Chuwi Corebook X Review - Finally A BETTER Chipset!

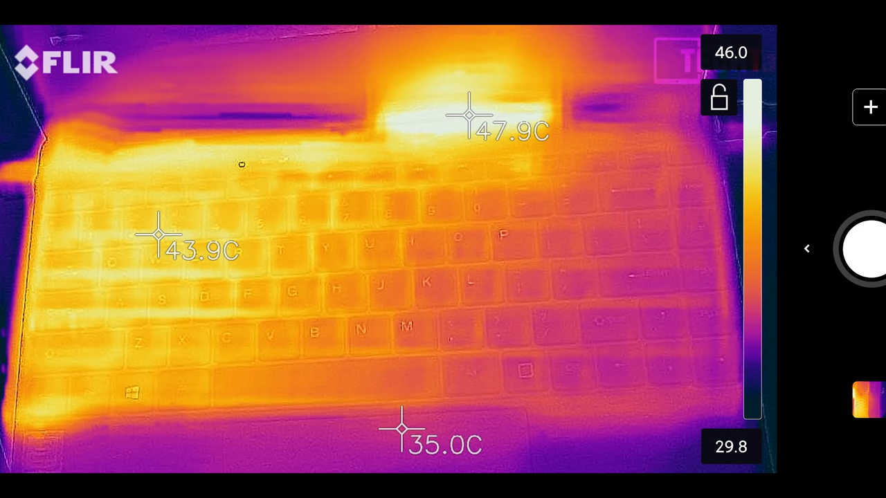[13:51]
Now the vent at the top, that's just above the keyboard where the screen is. You can see that big hot area. That's the hot air being pushed out of it. That's not actually where the keyboard is. That's just the gap and above it that is reaching 48 degrees there.